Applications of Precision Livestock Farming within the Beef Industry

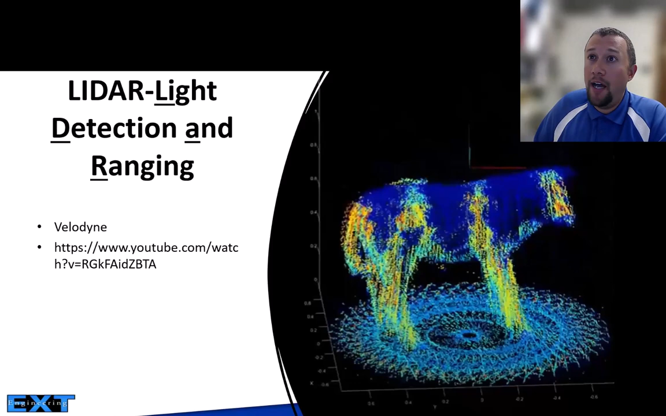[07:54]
you know we can use lidar to help validate you know what we're measuring from the drone is actually going to be fairly accurate uh to some of our higher resolution imaging or monitoring so you know for our beef cattle uh at the uk farm
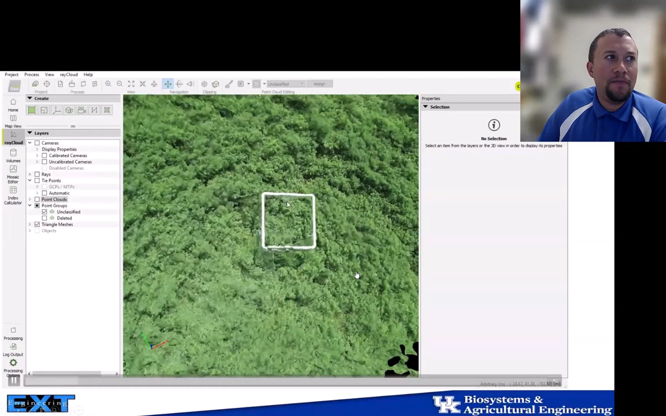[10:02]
and it'll show here in this video hopefully of the alfalfa
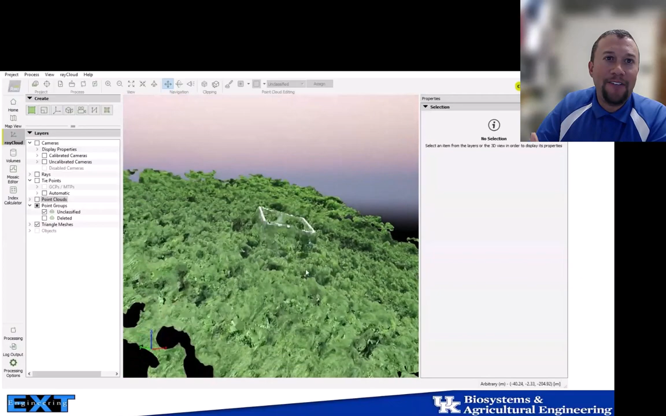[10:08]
stand and so then we can use that surface to help estimate how much forage is available in that field and
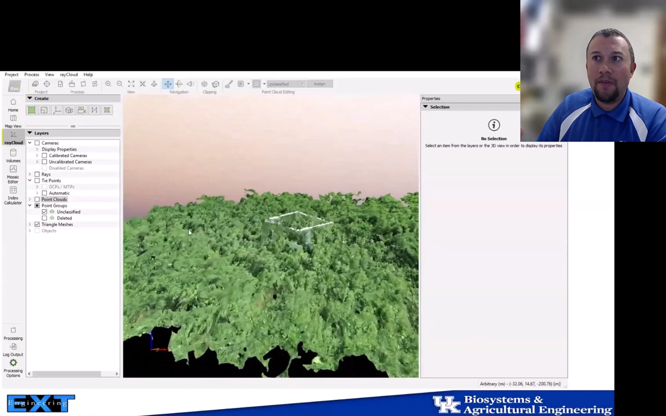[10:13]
so from that we can take this image do some filtering so remove any um errant data and